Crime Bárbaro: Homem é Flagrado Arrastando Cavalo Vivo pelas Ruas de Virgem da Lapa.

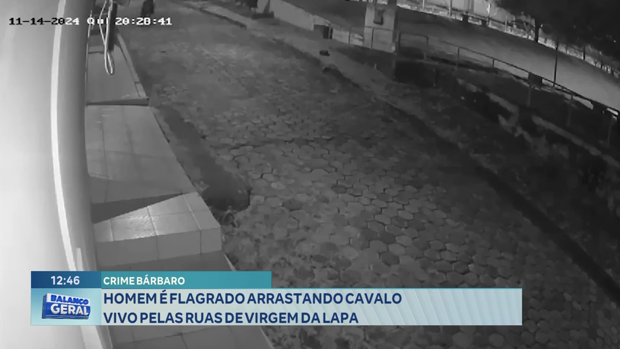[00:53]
bateu, o cavalo bateu no guarda-corpo, olha só, olha lá, bateu no guarda-corpo. O cavalo ficou ferido. O que o cidadão fez? Ele voltou, montou, saiu puxando o animal, olha aí, saiu puxando o animal para um local, para um lote vago, onde ele deixou o animal.